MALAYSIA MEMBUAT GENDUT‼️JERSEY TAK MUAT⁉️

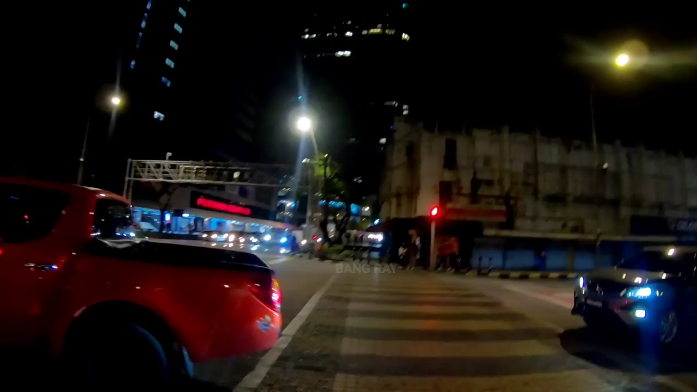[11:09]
alright guys kita sudah sampai di perempatan ini lagi ya yaitu di depan di pertama kompleks ini sogo